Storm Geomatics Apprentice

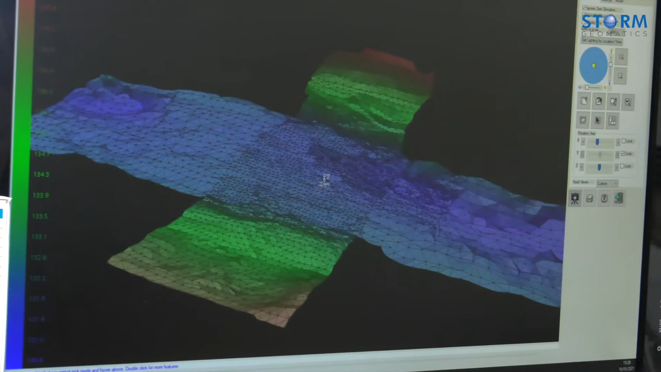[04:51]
the height eastings and northings are of every point that you've taken and that can define the profile of the river.